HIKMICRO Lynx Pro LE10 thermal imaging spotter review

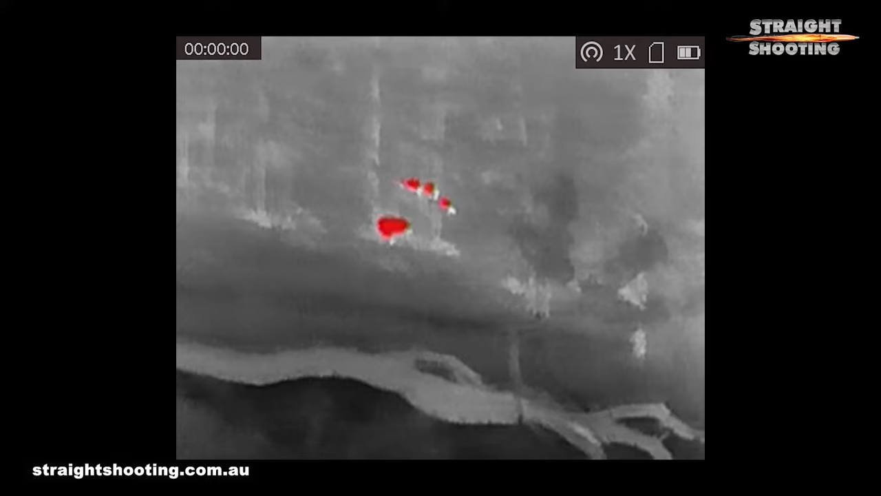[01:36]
It displays red hot, black hot, white and fusion colour palettes.
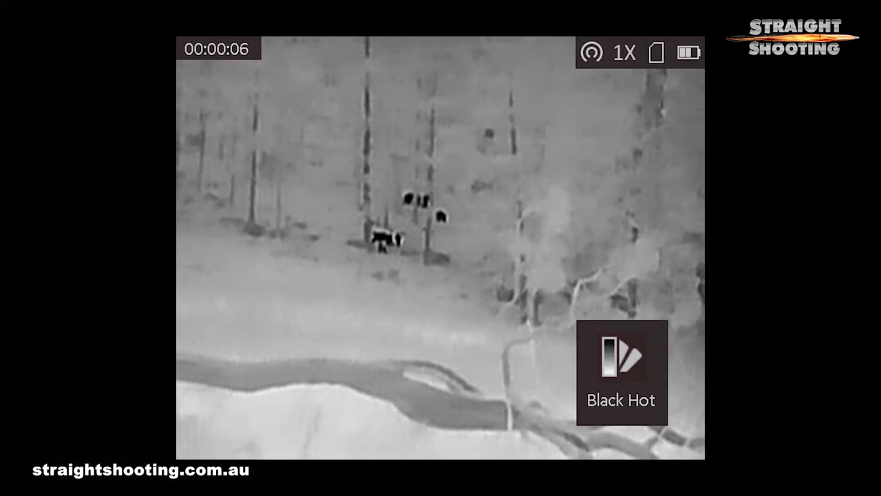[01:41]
For the display you can also select between a standard detection mode and a jungle or hunting mode and the latter gives slightly better detection recognition in the bush.
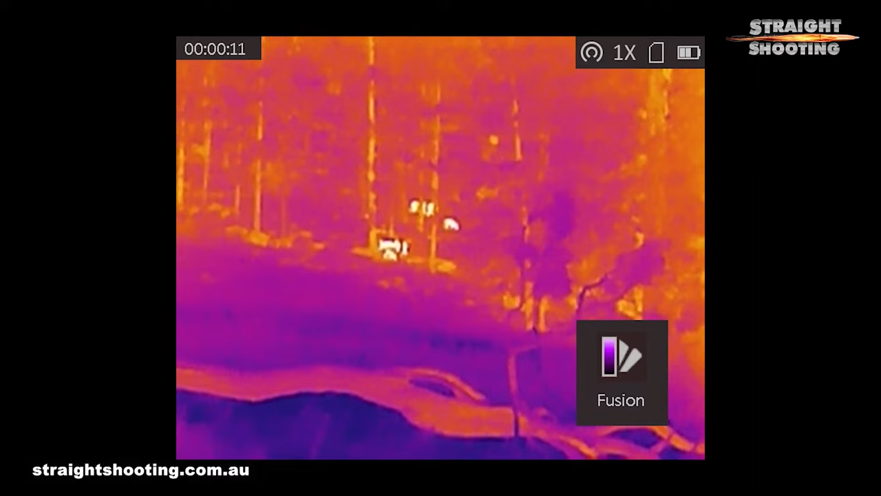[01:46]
And that brings us to the crucial measure of this thermal spotter, the image quality. The Lynx Pro LE10 is not a patch on thermals that cost a lot more.
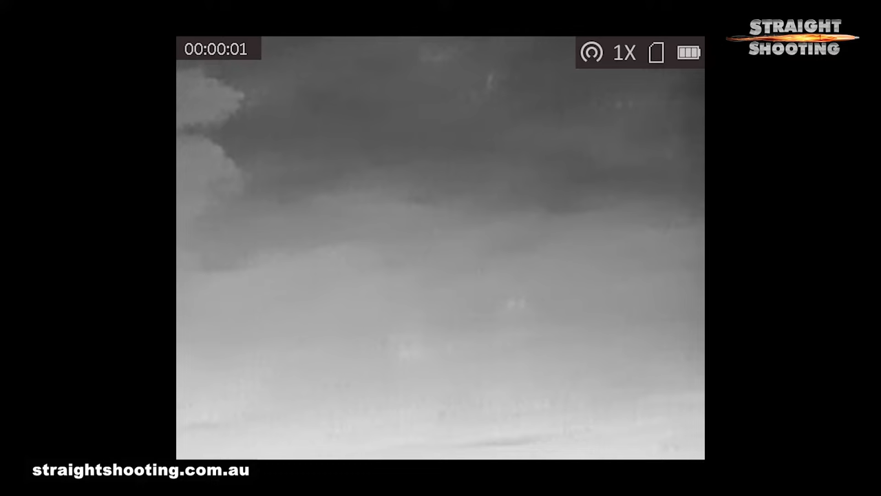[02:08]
Its response is a little delayed so if you scan
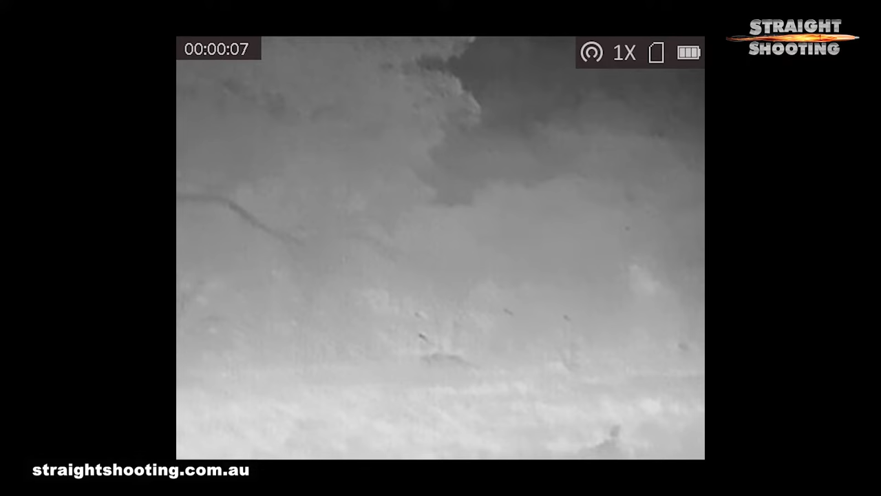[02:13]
around quickly you'll miss a lot but if you give the Lynx a few moments at one place it'll reveal targets that it didn't show up immediately.
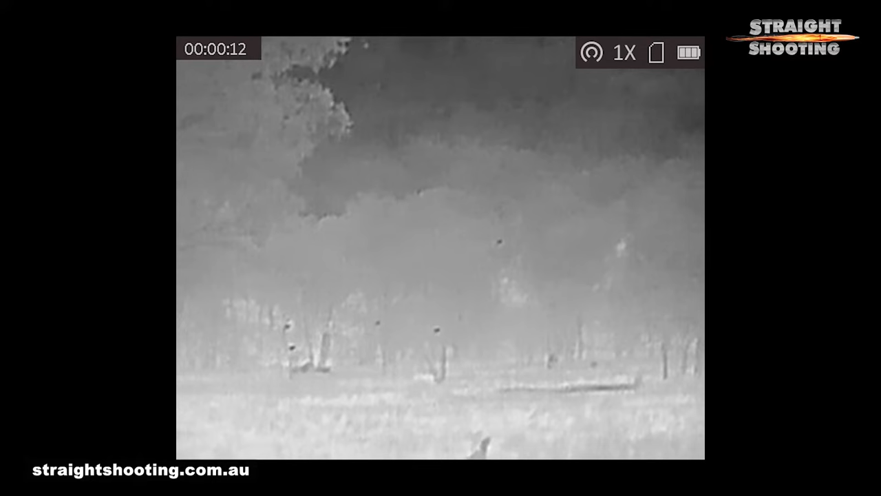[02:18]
I could see rabbits are well over 100 metres
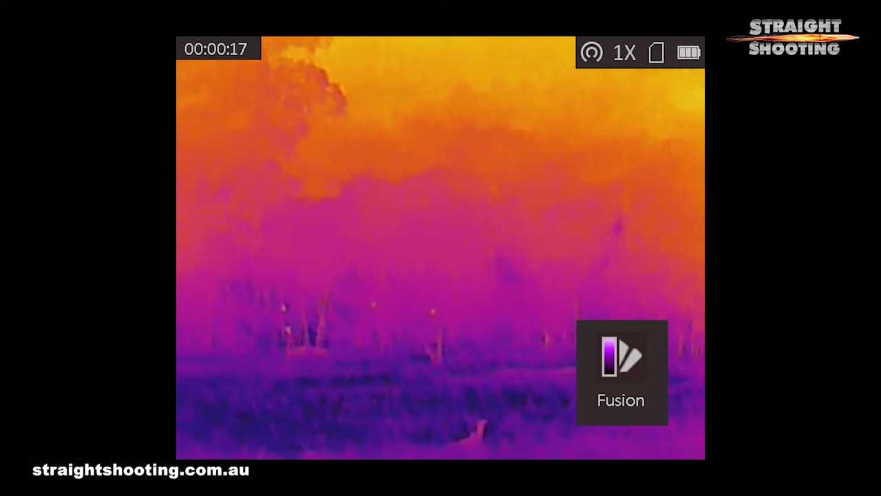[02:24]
away with enough background clarity to know that other similar dots of light were actually possums up in trees because I could clearly see the trees.
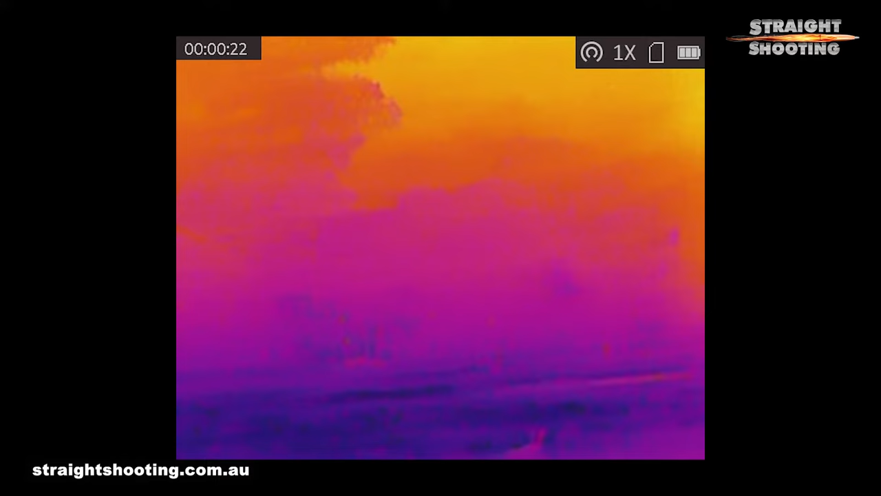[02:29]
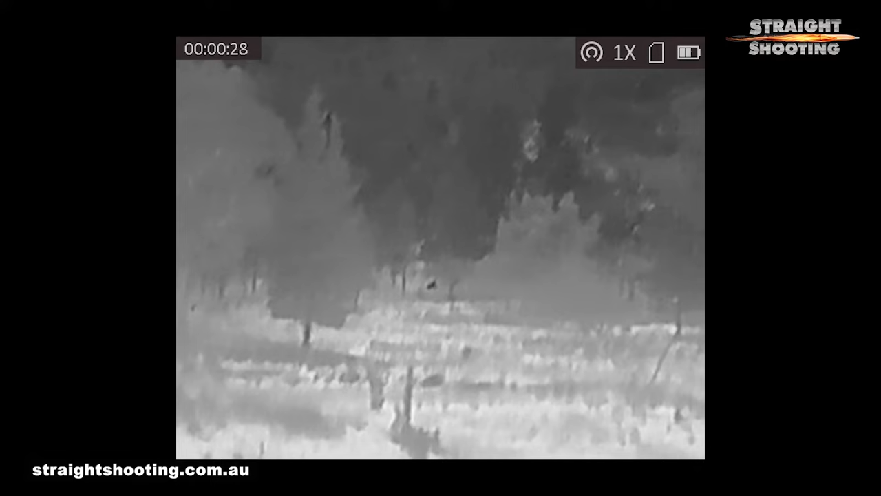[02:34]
The Lynx showed me kangaroos a good 200 metres away but I struggled to get decent signals at anything like the 450 metre maximum detection range that's claimed.
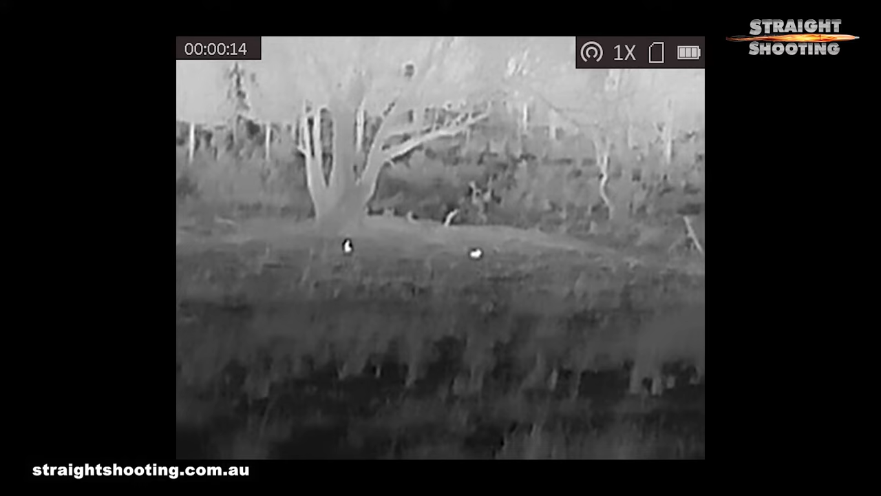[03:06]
A sheep I saw lying down 140 metres away could have been anything until I got a lot closer.
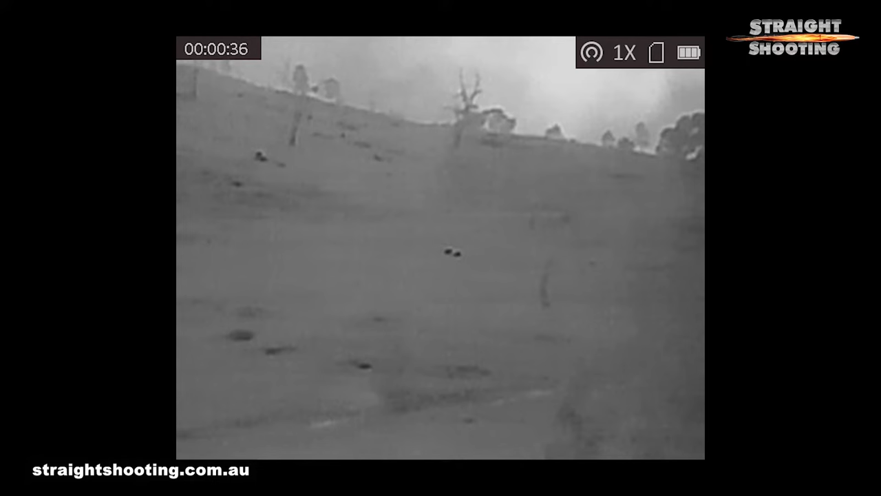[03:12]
The roos at 200 metres were just heat signals but the point is the Hike Micro will find targets most times and then it's up to you to identify them properly using other means such as a spotlight or a night vision scope.
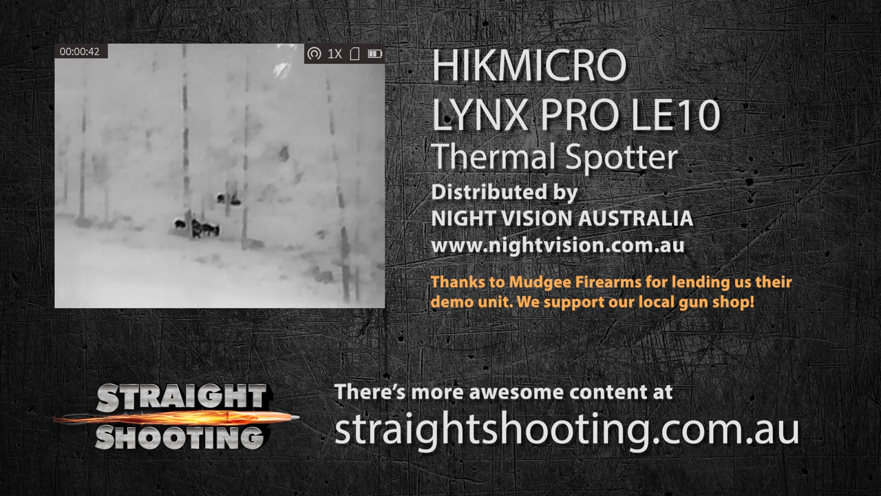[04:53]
To give you a good idea of why a thermal is a good idea including an entry-level one like this we would not have seen those pigs if we hadn't had it. We'd have walked straight past about 100 metres away and they'd have got away scot-free. We want to thank Mudgee Firearms too for lending us their demo unit.